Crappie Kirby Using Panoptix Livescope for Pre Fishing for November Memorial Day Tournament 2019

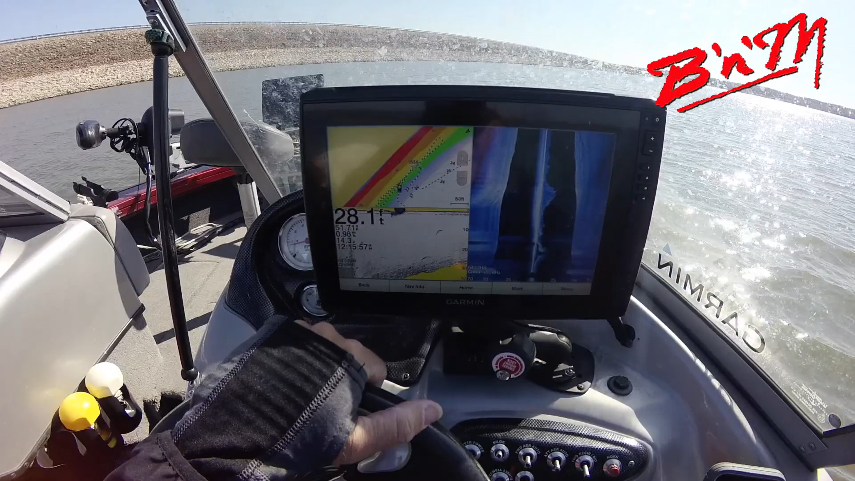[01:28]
going here and i'm going to show you how easy it is see if i can get this tilted
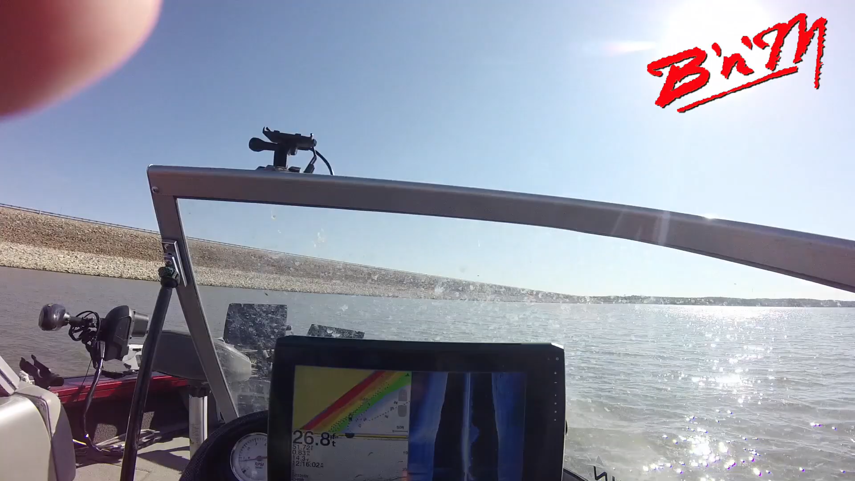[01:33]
a little bit better like that hopefully here's how i set up the screen all right i like to use my side imaging my traditional and my charts and if you look at this number six you can see what i've done i'll zoom in here if you look at this number six i just found that spot and how i did it was i knew that the fish are going to be somewhere between
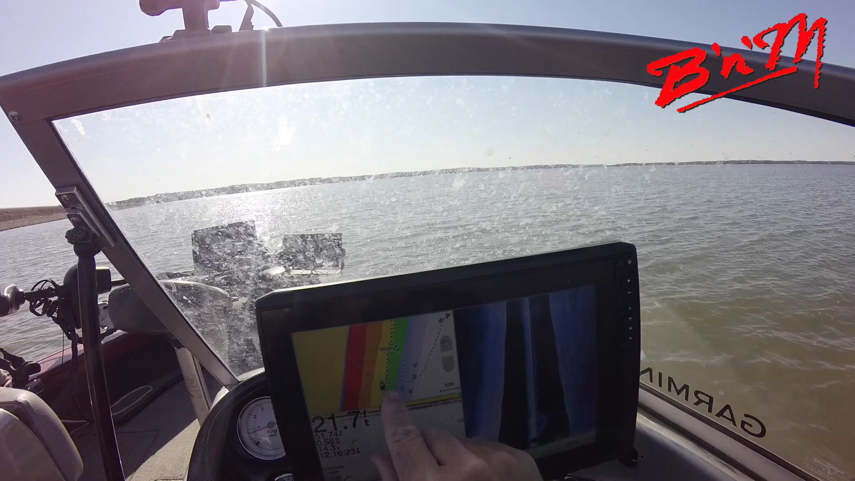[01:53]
21 22 23 feet now i know it says 23 and 26 over here but clinton is flooded about eight or nine feet so that's actually 31 feet so i want to stay in 22 feet now what i did was i just you can see my track i went up past that spot and i saw it on the side imaging let me show you first off how i create the the actual combo so i go into combos i go to customize i hit add i'm going to use the combo uh right here that's the one i just used and
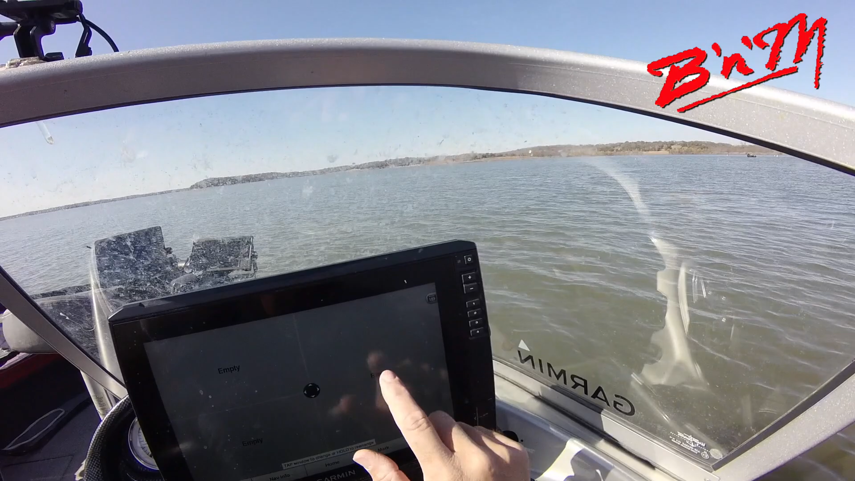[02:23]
empty you touch it you go to sonar you go to side view all right empty charts fishing charts my favorite you got your fishing charts then sonar go traditional now you can also put in your live scope or anything like that but i've got my live scope mounted to my trolling motor so it doesn't do me any good when i'm moving unless i'm moving really slow and have the trolling motor in the water you can see i went over the spot and this is where we at in live time right there is that brush
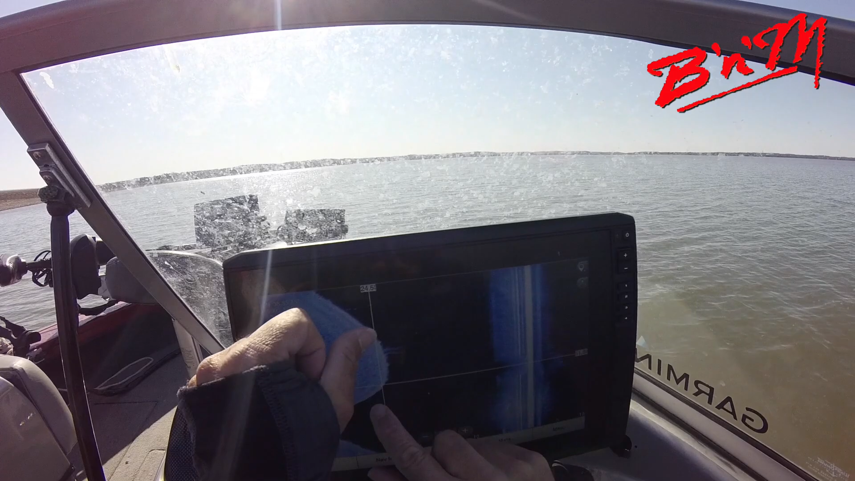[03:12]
right here on this brush pile and then put that cursor right there go up here to waypoint hit waypoint and that's number six should be right on top of the one we just created so there's a good little tutorial how to do it now what we can do is we can go back to our combos and we can just go to the sonar and we'll just turn around and go right back to that brush pile which is right here see i noticed notice that i put a couple of spots right on that brush pile because it looked like there was a lot of fish so
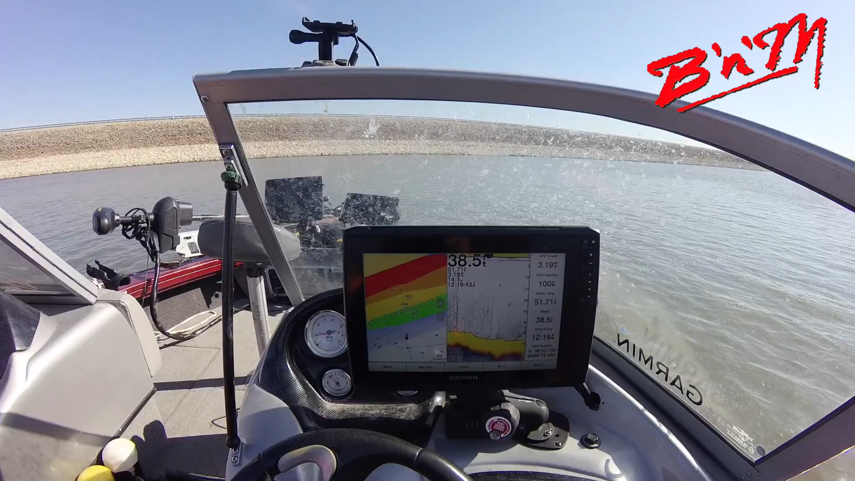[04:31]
those fish and the trolling motor will have an easier time on the spot log but basically that big brush pile is right there 550 and 553 so we'll turn off the engine come up here turn this stuff on up here there's the garmin live scope which is fairly dirty i apologize about that we'll clean that up
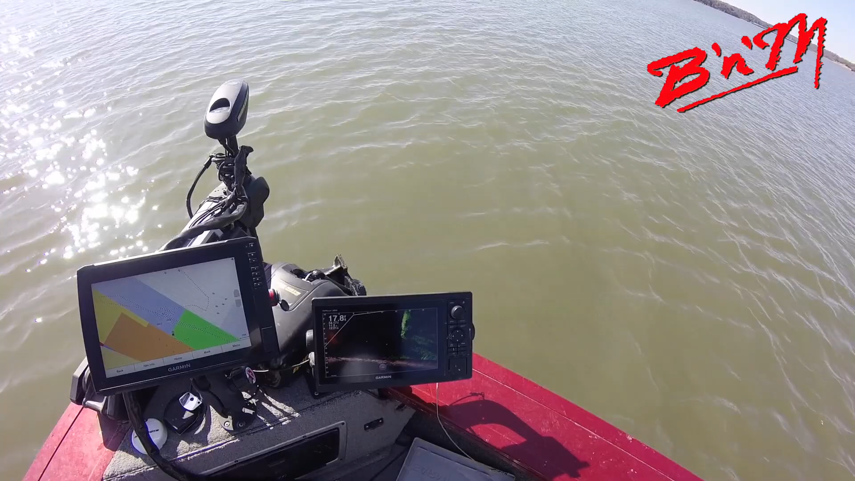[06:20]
we want to be in 22 to 23 feet of water so we're going to go out a little bit deeper you can kind of see we're right along the dam see if there's any fish on that spot now there they are right there those are the crappie right there okay those are the crappie right off the bottom and there's the crappie right there look at that those are all crappie right there
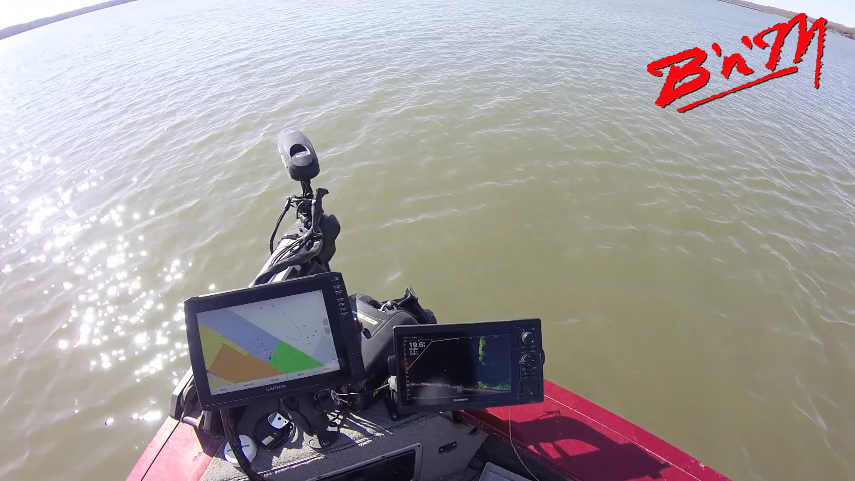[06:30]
right along the bottom so basically we're going to zoom in here a little bit more we're going to come in a little bit more some people like to pitch to them but i like to be right on top of them and that's a lot of fish that's a lot of fish on some structure right there so we're keep going we're keep turning we're seeing it we're getting close oh there's a big one too there's some big ones on it what we're going to do is we're going to zoom in now just use the trolling motor what i like to do is
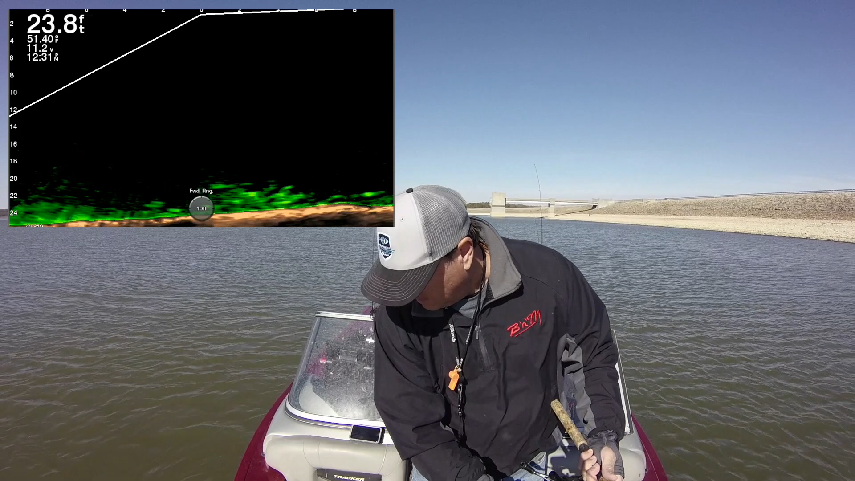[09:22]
On screen: depth 23.8 ft
into this brush pile and maybe see a little video game there i am dropping down you can see me and i'm dropping down right on the fish's head right now i'm on the fish's head you can kind of see it be bopping and popping along i'll work it back here oh there's a fish there oh he's gonna oh oh oh oh now i'm in the brush
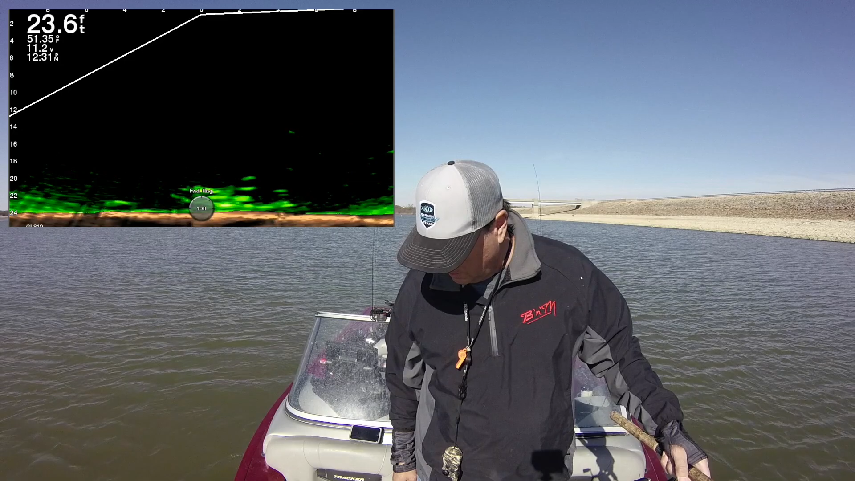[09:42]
On screen: depth 23.6 ft
oh there he is i got him you can see him coming up on the screen and it is a big crappie it is a big crappie and maybe not that big but a crappie nonetheless and you're not going to believe this but that crappie just spit out another minnow some good footage of the jig working back and forth there